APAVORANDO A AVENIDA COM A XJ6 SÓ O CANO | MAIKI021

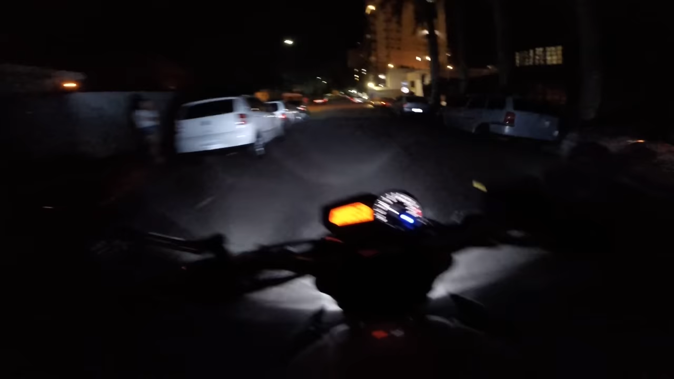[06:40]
Passar na frente daquele bar Que tava ali lotando
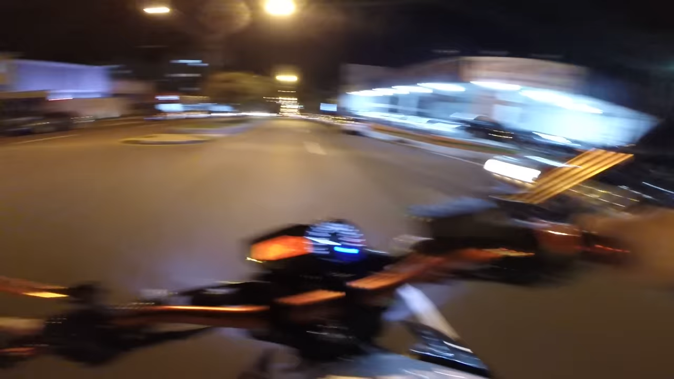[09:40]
O cara quase fechou eu, mano Quase cruzou o bagulho Tá vendo que eu tô ouvindo o bagulho E vai cruzar, né, mano? Cê é louco